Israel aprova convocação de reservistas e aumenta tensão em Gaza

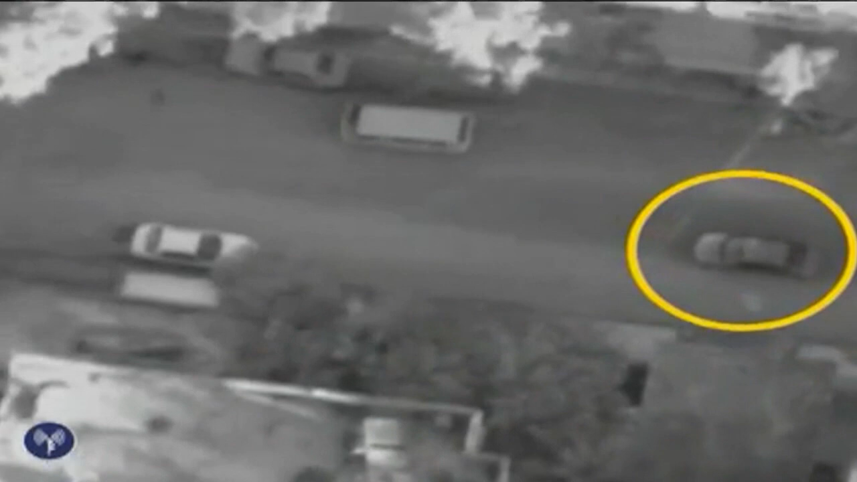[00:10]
poucas horas após matar o chefe das operações militares do Hamas, Ahmad Jaabari.
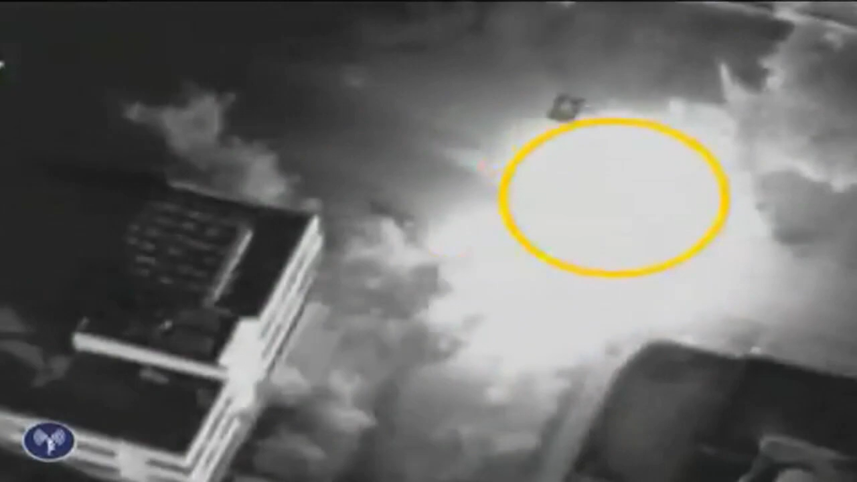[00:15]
Nestas imagens, é possível ver o momento em que o carro de Jaabari é atingido.
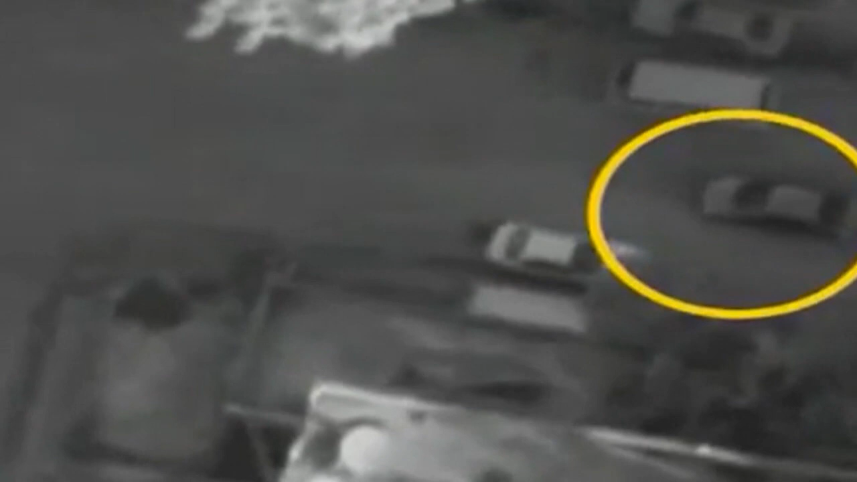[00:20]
O exército israelense disse que Jaabari